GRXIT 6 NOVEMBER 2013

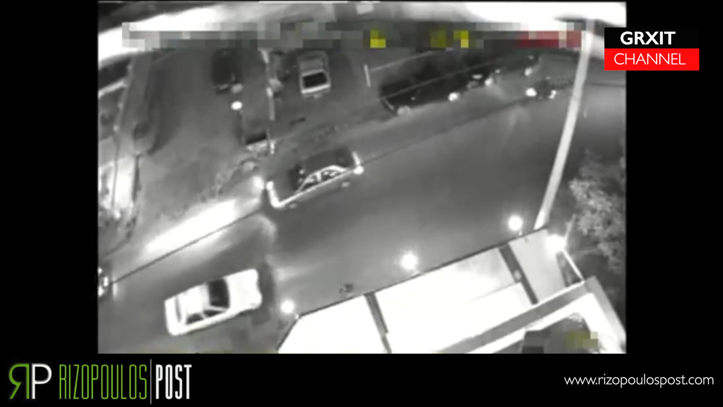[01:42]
The grainy footage shows the two gunmen zipping by the Golden Dawn building on their motorcycle and walking some 50 yards to shoot down their victims at nearly point-blank range. Police concede the video offers very little evidence and clues as to the identity of these assailants.